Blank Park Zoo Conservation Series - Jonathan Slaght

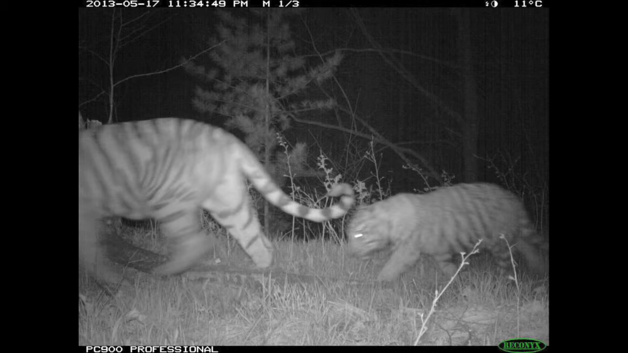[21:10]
Um, we were pretty sure this female had at least one cub. But we didn't, didn't know for months until we, until we got this photo. Uh, it turns out there, uh, there, there had been three. Uh, this is the same ones, uh, seven months later. They're, they're just down to two now. But they're, um, this was just taken, uh, just December 21st. So they're, they're still out. Um, sometimes you just get ridiculously cute photos.
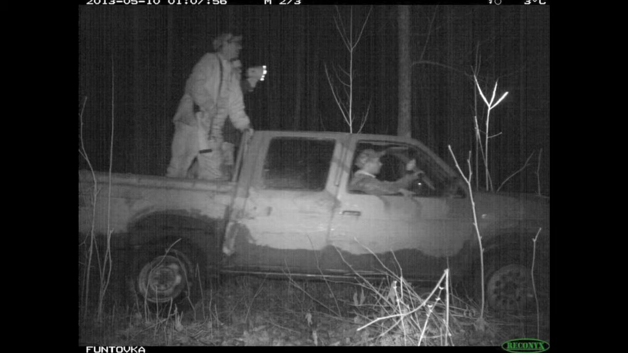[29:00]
Um, someone else is in the back with the rifle. Anytime there's eye shine, they, they, they take the shot. Um, and it's, you know, it's not just, uh, you know, deer and other animals that use these roads.
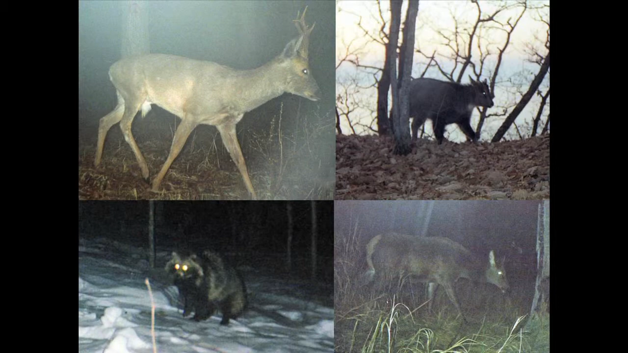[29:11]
You know, uh, uh, tigers do too, and tigers have eye shine.
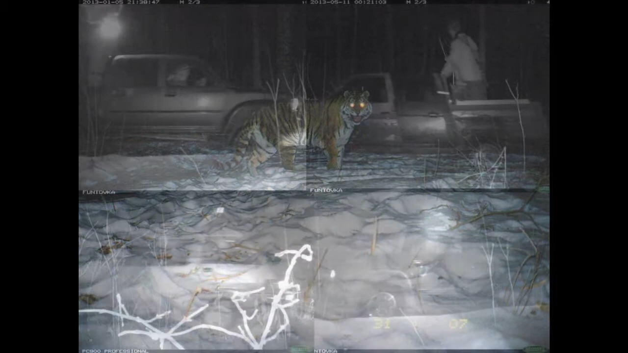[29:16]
Um, and so these are just a couple examples from, from, from my camera traps that I set up looking for, looking for poachers.
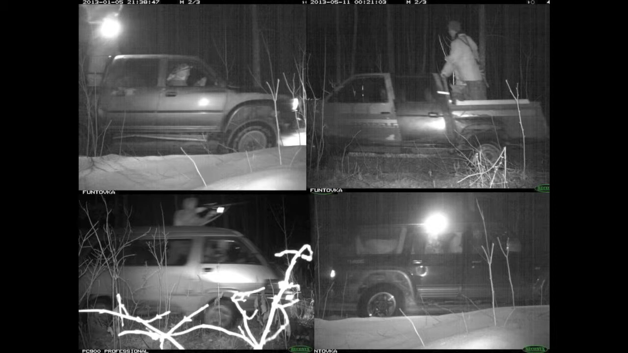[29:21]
I mean, they're, it's very, very active. I mean, there's, there's a guy in a minivan, um, out there, um, spotlighting. And so this, this graph just shows how, uh, on the, on the left, um, these are roadless areas.